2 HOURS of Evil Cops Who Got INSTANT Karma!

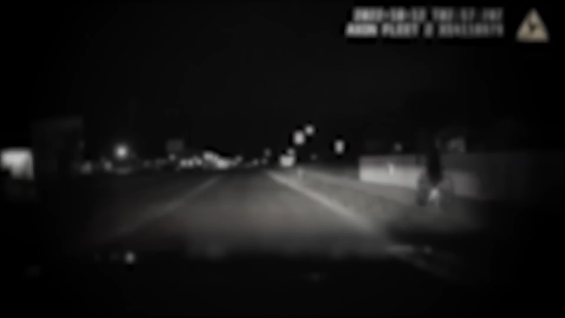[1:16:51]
On October 11th, 2022, an officer from the La Crosse Police Department attempted to stop 26-year-old Keaton Stein, who was riding his bicycle without a front light on. Despite multiple attempts from the officer asking him to stop, Keaton kept on riding at the same speed, ignoring his commands.
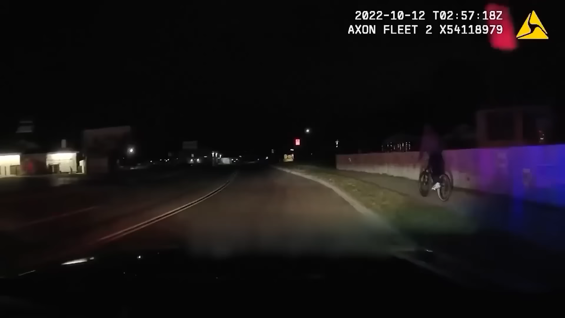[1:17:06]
He is still continuing north towards Salem Road. Now eastbound Salem Road.
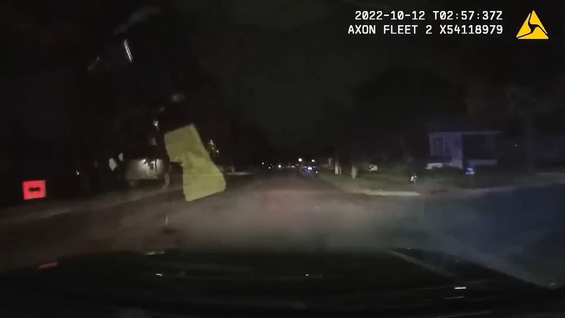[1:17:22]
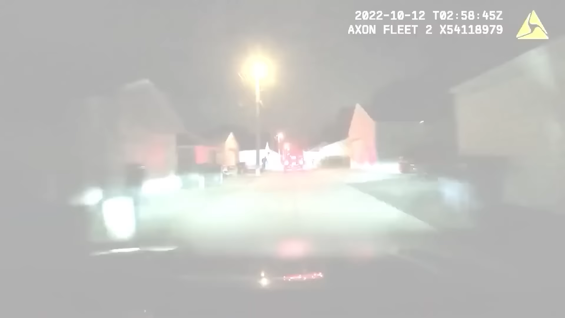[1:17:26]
Copy, eastbound and Campbell from Loomis Alleyway, southbound.